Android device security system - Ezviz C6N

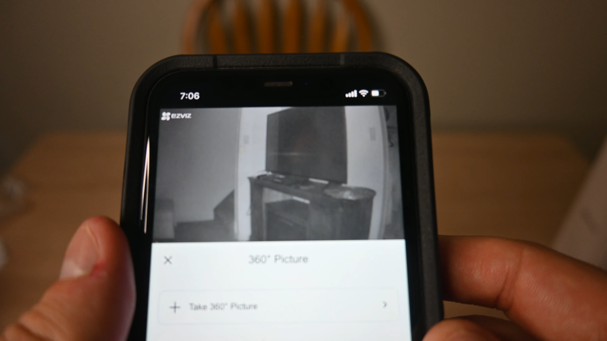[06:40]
You can see we're moving it around here just to give a look of everything in the picture.
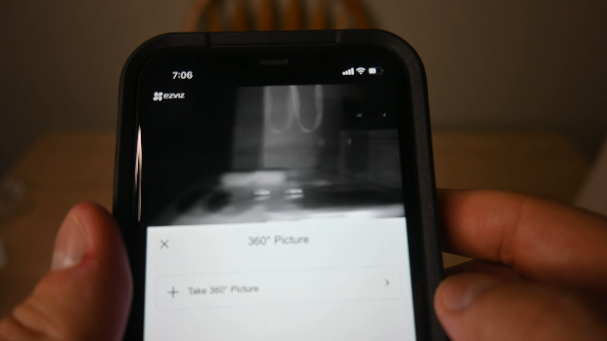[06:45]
And this is with the night vision mode on.
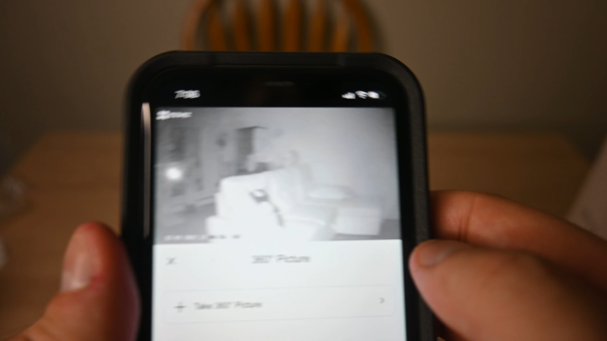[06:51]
So you do get a look at everything in your living room. Maybe we'll get lucky and my cat will be in the picture.
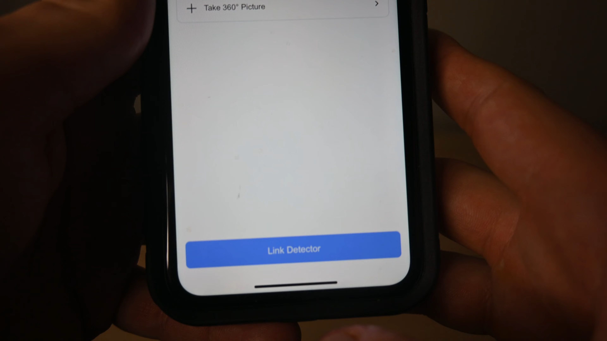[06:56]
They have a few different features at the bottom here, including taking a snapshot and stuff like that. Let me exit out here just so I can show you.
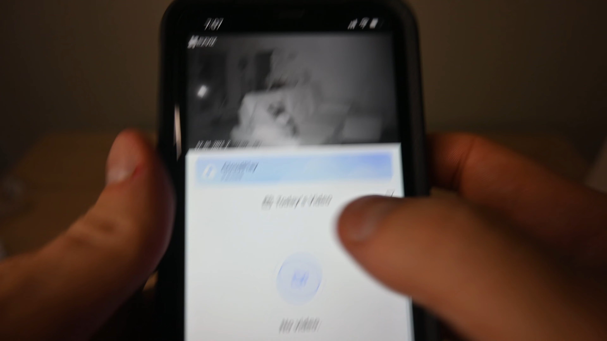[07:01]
And they do have cloud play and you can, of course, also record your footage.